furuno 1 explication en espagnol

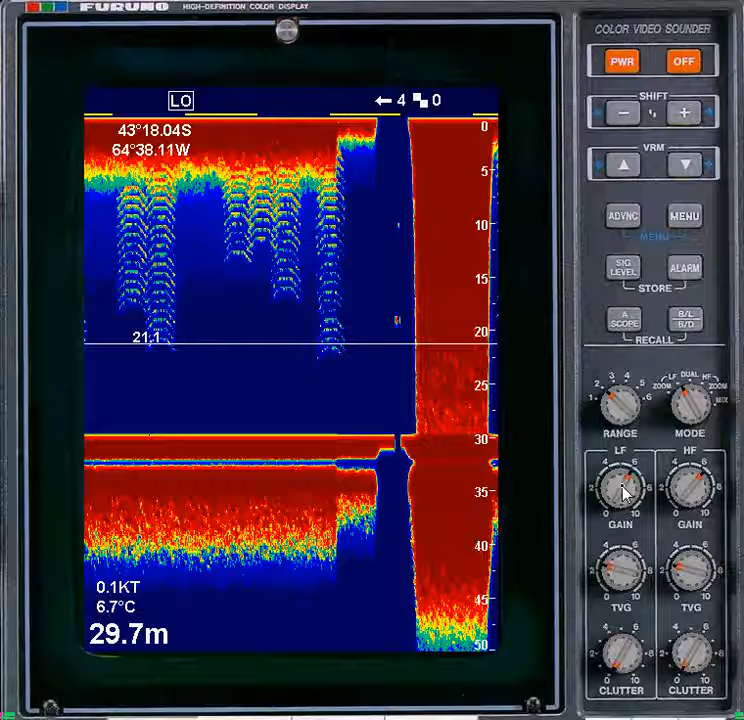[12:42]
On screen: depth 29.7 m, water 6.7°C
Volvamos a darle ahora una ganancia lógica a la imagen. 60%. Luego tenemos el TVG, que es otra ganancia, pero una ganancia automática que quiere compensar cómo sale el eco de un objeto cuando está lejos o cuando está cerca. De manera que si tenemos dos cardúmenes iguales exactamente, pero uno más lejos y otro más cerca, salgan con el mismo tamaño en la pantalla.
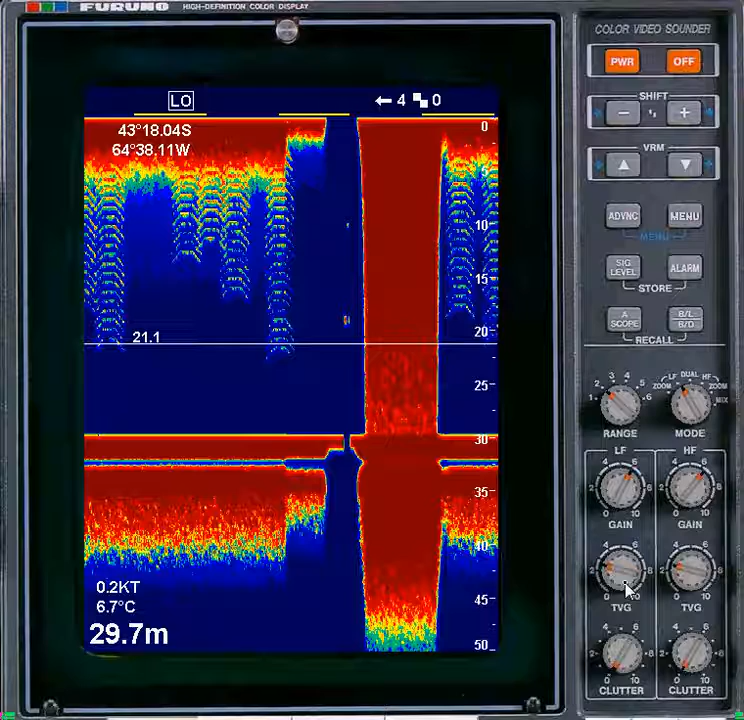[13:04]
On screen: depth 29.7 m, water 6.7°C
Para eso hay que compensar porque naturalmente el cardumen más lejano, aunque sea del mismo tamaño, sale más pequeño por pérdidas en el viaje. Bueno, le podemos colocar un porcentaje de TVG para eso. Acá tenemos un porcentaje recomendado de 2,6 más o menos, 26%. Y la última perilla de las tres que hay para regular cada frecuencia es la de clutter.
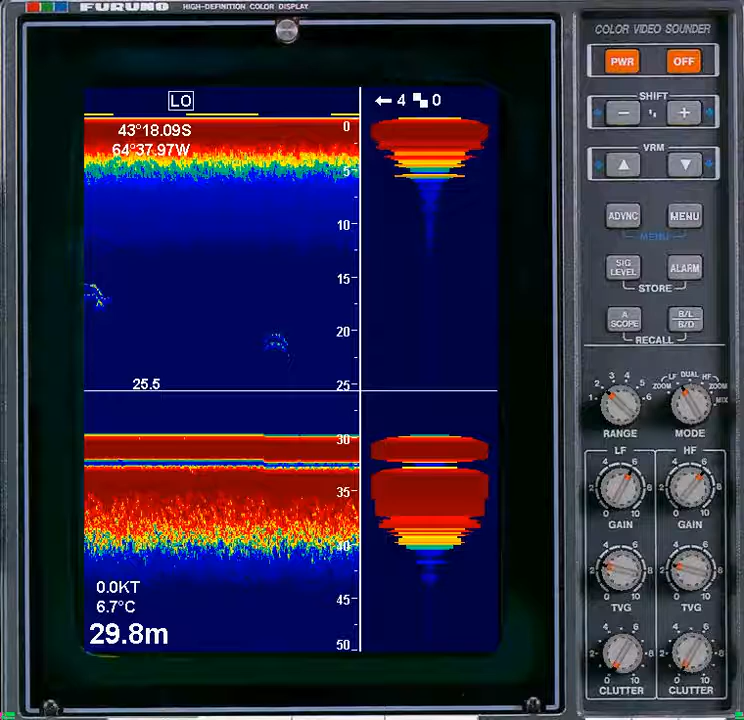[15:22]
On screen: depth 29.8 m, water 6.7°C, speed 0.0 kn
Aunque no se usa mucho, la lupa es una herramienta útil. Sacamos la lupa. Además de la lupa, tenemos la posibilidad de ver en la mitad de la pantalla la ampliación del fondo. Ahí la puse. ¿Ven? Reservamos esta parte de la pantalla para una ampliación. El fondo está acá en el centro y se repiten 20 metros hacia arriba y 25 metros hacia abajo.
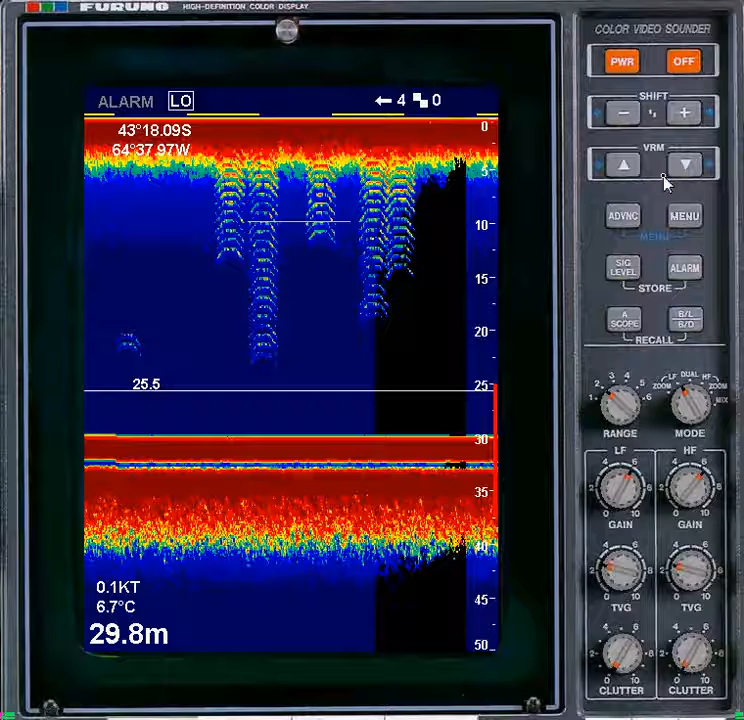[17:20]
On screen: depth 29.8 m, water 6.7°C
Cuando yo coloco alarma, me aparece una barrita roja que me indica dónde está puesta la alarma. La puedo mover con el BRM. Y aquí, por ejemplo, tengo una alarma más o menos desde los 13 metros a los 26 metros. La alarma va a sonar para cierta intensidad de eco y va a tener cierta amplitud en metros de arriba hacia abajo. Todo lo coloco por menú. Sacamos la alarma.
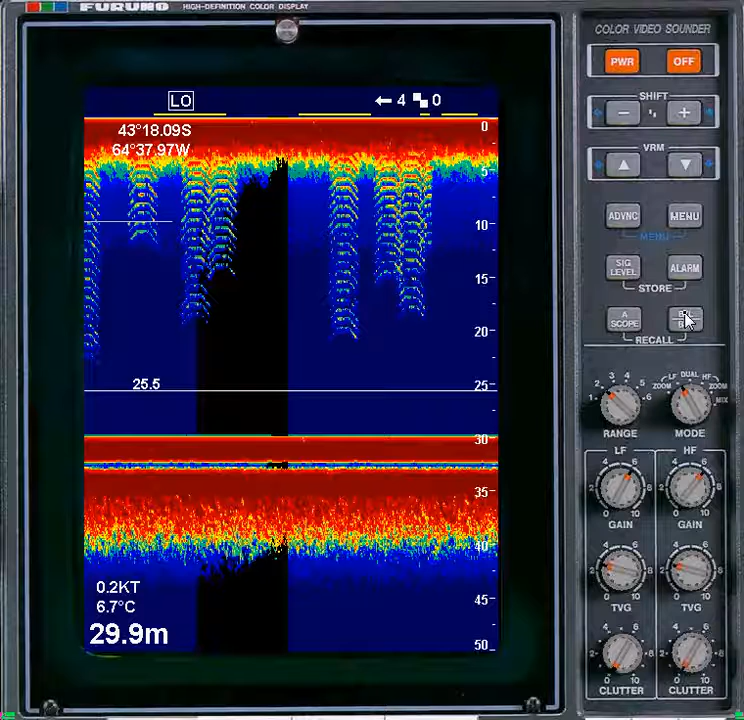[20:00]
On screen: depth 29.9 m, water 6.7°C
escala y regulaciones de la frecuencia. Nos falta ver en un segundo video El menú que les muestro es una cantidad de parámetros que se van cambiando para ajustarlos a gusto del operador con la regulación adecuada.